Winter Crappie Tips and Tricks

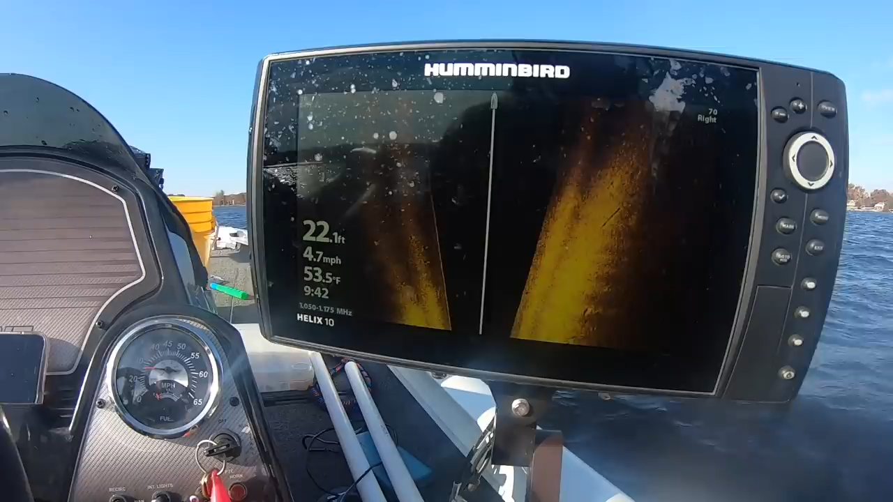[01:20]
On screen: depth 22.1 ft, water 53.5°F, speed 4.7 mph
if you hit your menu button you're gonna come through this kind of menu screen right here and my sensitivity
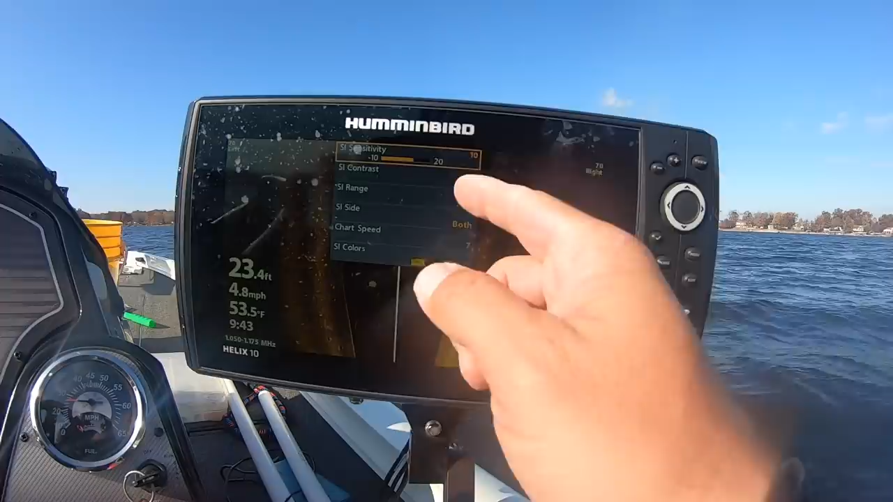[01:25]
On screen: depth 23.4 ft, water 53.5°F, speed 4.8 mph
is right in the center contrast roughly around 15 and again I always use both sides of my side
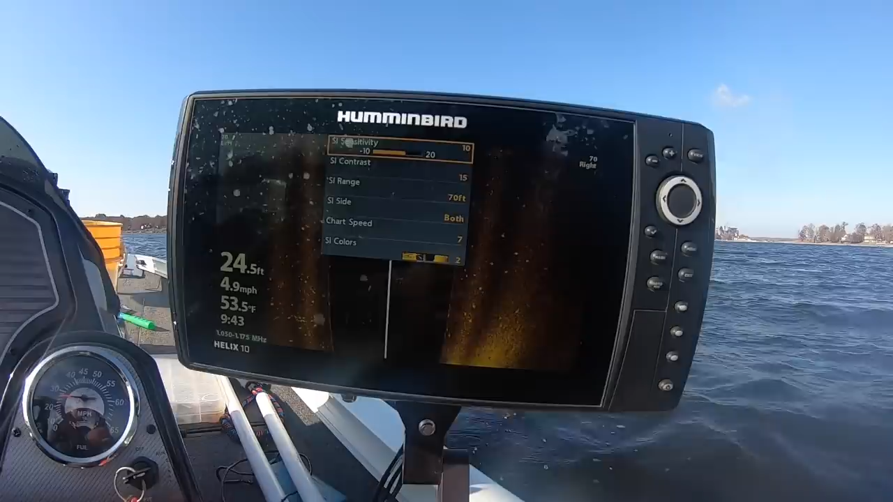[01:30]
On screen: depth 24.5 ft, water 53.5°F, speed 4.9 mph
imaging I don't ever go to one side or the other and I again prefer that amber color it suits my eye just perfect so those are my settings I think the biggest one you need to be concerned about is
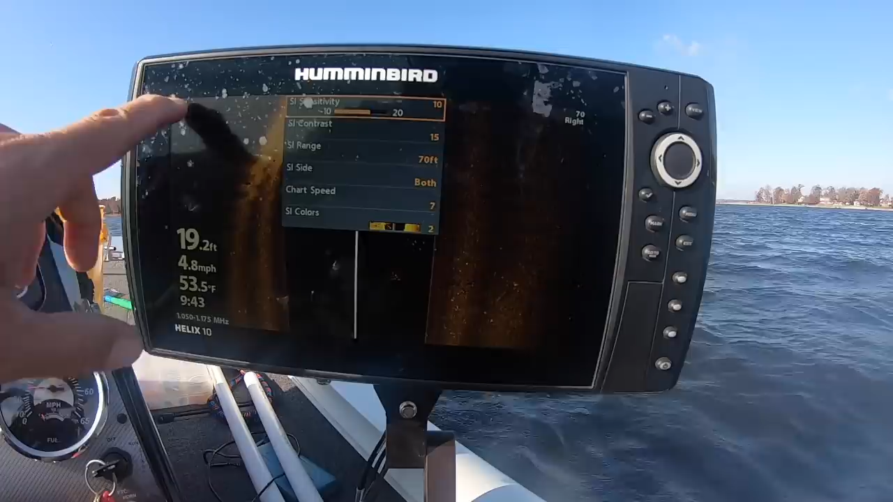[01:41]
On screen: depth 19.2 ft, water 53.5°F, speed 4.8 mph
the 70 foot 70 foot right and left those are critical in my opinion because I
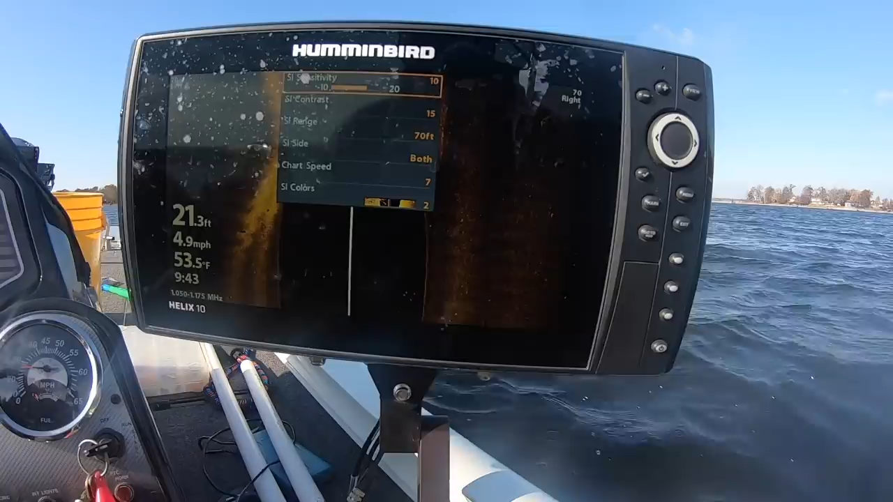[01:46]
On screen: depth 21.3 ft, water 53.5°F, speed 4.9 mph
think when you go too far out you lose track of what you're looking for in other words you can't
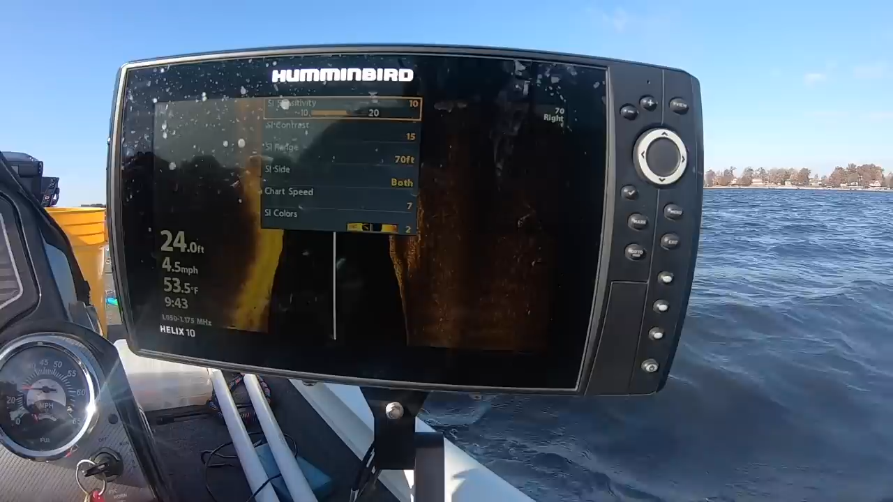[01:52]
On screen: depth 24.0 ft, water 53.5°F, speed 4.5 mph
see it so when we're utilizing side imaging we are looking for shadows and
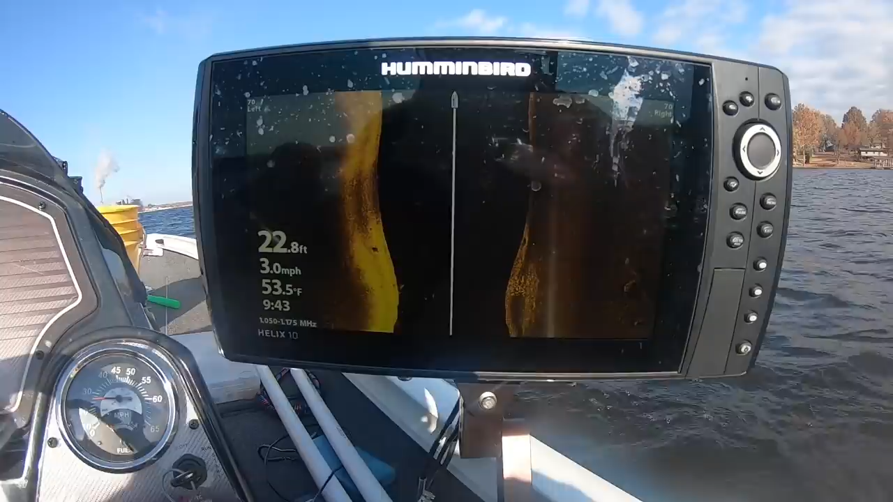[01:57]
On screen: depth 22.8 ft, water 53.5°F, speed 3.0 mph
so black shadows are really easy to see and I've been cruising this point right here
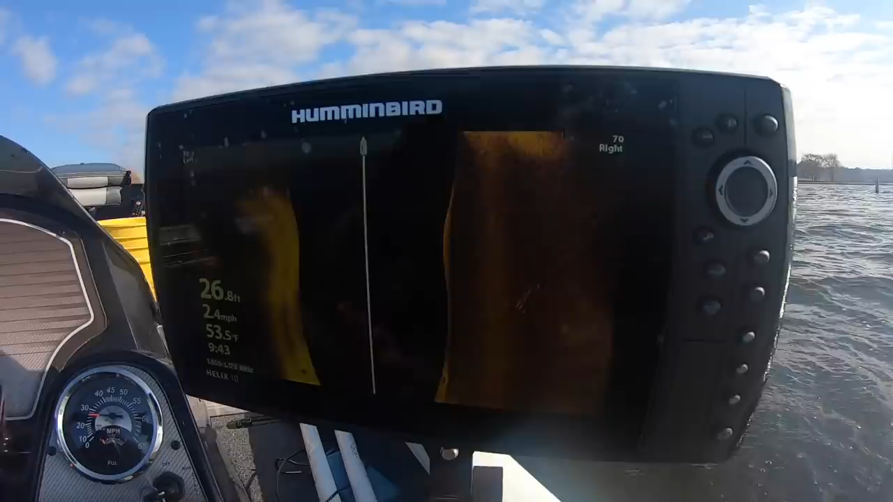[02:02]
On screen: depth 26.8 ft, water 53.5°F, speed 2.4 mph
and looking for some fish now I know that the so the wind right
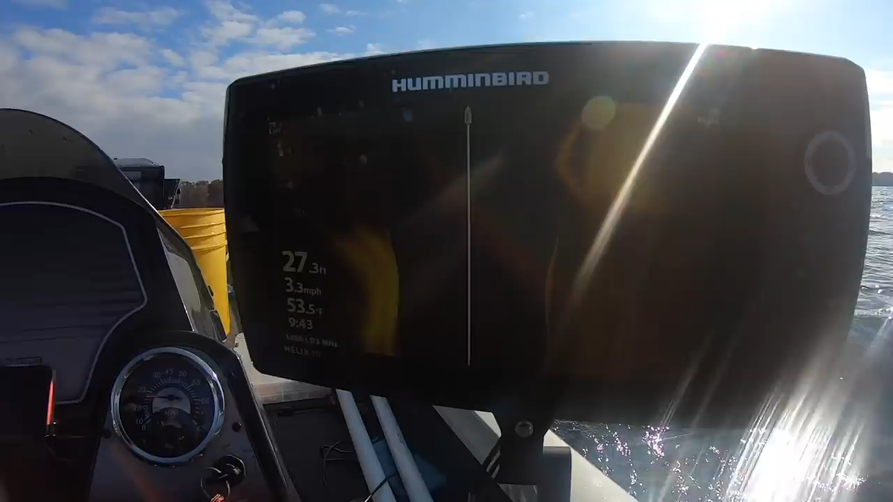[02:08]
On screen: depth 27.3 ft, water 53.5°F, speed 3.3 mph
now is coming out of the north and it's basically blowing up against this bank and what's happening is that bait fish those bait fish
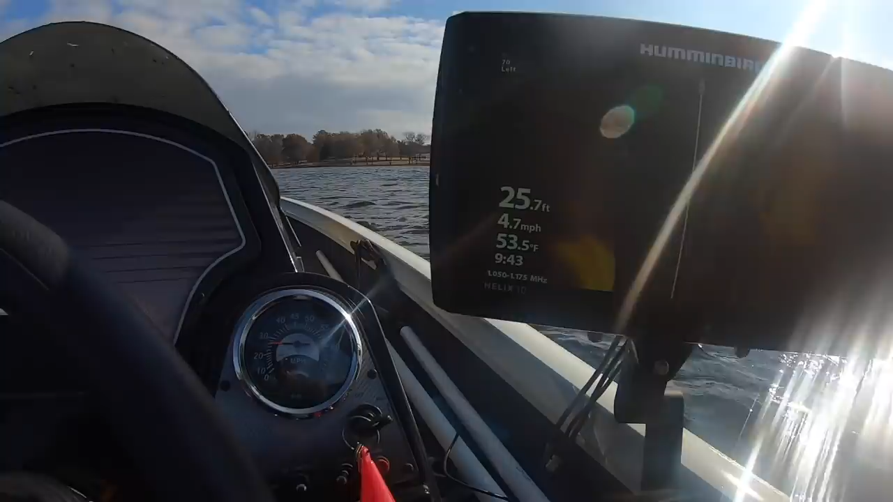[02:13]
On screen: depth 25.7 ft, water 53.5°F, speed 4.7 mph
are actually going up that bank and those crappie are sitting around there waiting for them so all I'm doing is playing the wind folks it's pretty simple now that's a good group of fish right there and that's I'm gonna throw a buoy so I just threw a buoy and now we have another one right out here so these are good marks
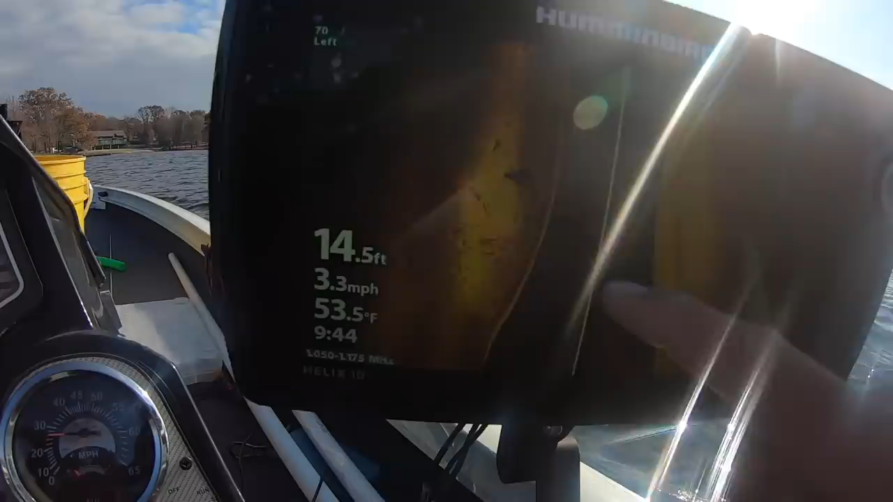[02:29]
On screen: depth 14.5 ft, water 53.5°F, speed 3.3 mph
right there here looks like there's some fish there look at this this is a big old plum tree
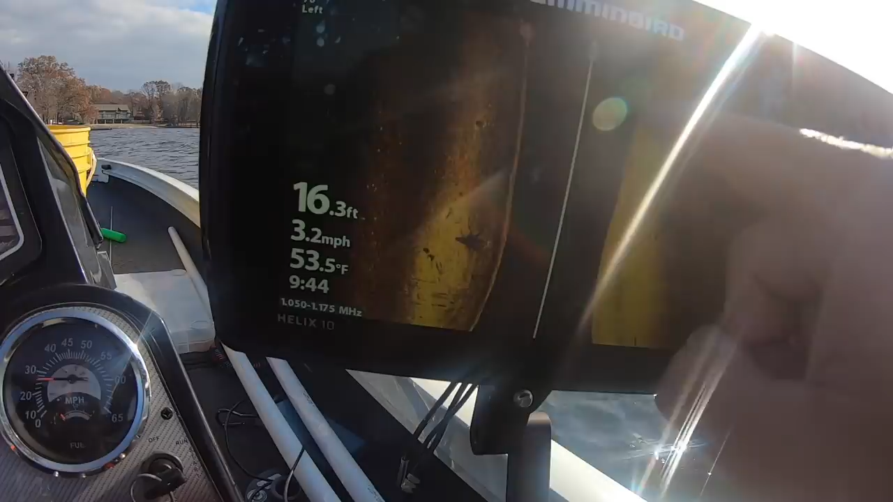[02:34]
On screen: depth 16.3 ft, water 53.5°F, speed 3.2 mph
right here so they're all along this edge and all it's happening like I said is
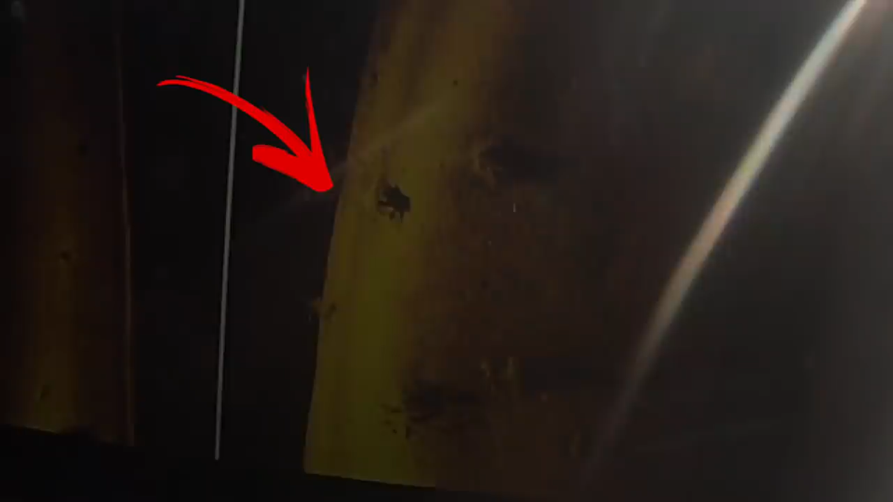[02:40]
that the wind is blowing these bait fish up against this incline and the crappie are sitting there
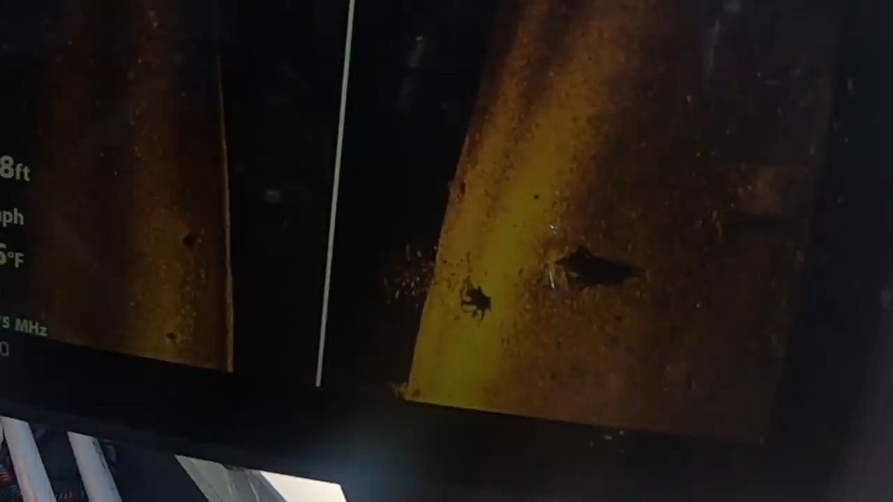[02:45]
waiting so they need to feed up it's wintertime folks we got active crappie and let's put some in the boat shall we this should be fun this should really be fun